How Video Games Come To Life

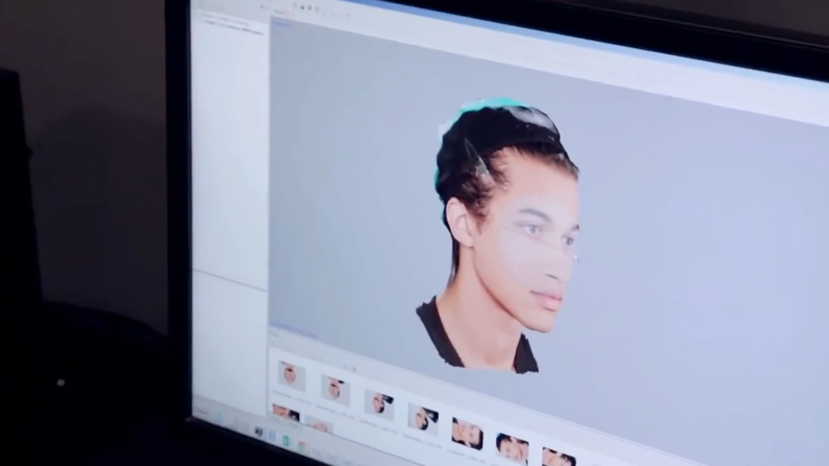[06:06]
which then creates a model that can replicate the expressions and facial movement made by the actor.